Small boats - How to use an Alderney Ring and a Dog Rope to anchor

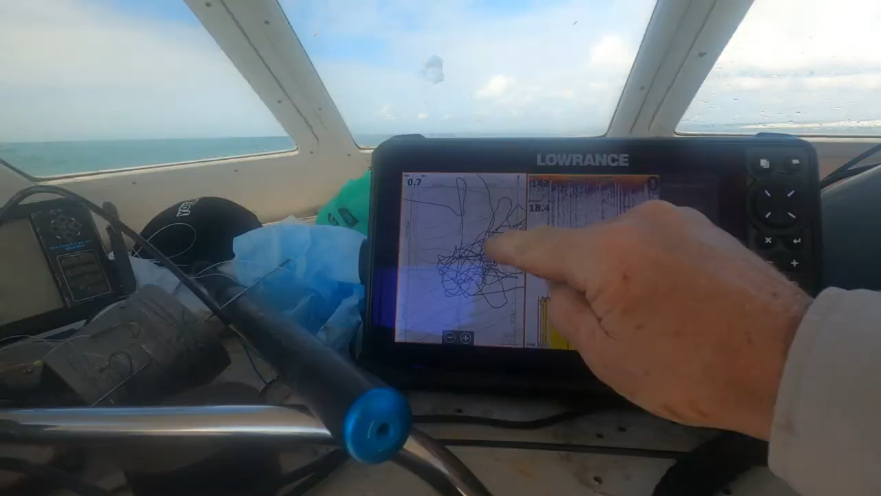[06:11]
And you can see amongst all those scribbles, that little arrow is me.
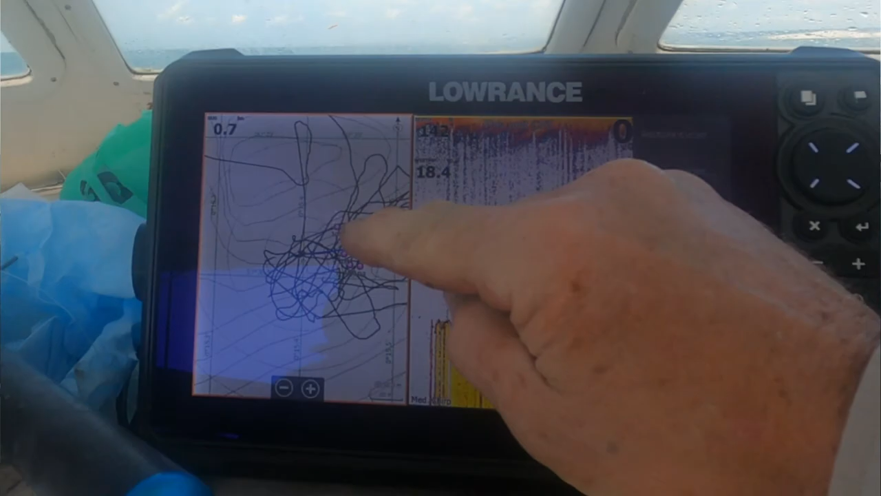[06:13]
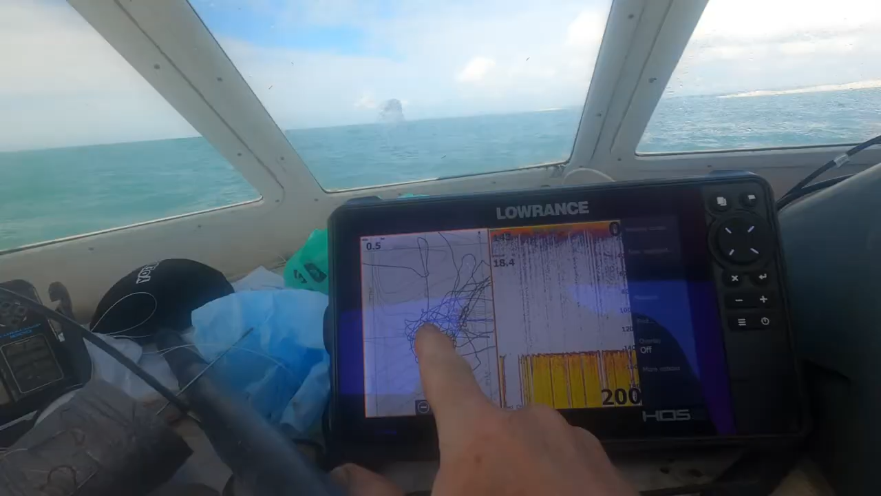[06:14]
I'm gradually dropping back on the tide, and the little purple marks is the wreck. So once we swing round and we're hanging back on the anchor warp, we're going to be nicely positioned to be fishing back into the wreck, about 50 metres up tide from the wreck maybe, remembering that's the peaks of the wreck, and so there's wreckage ahead of that. Looks like some mackerel here. Okay, we can cut the engine for a bit of peace and quiet.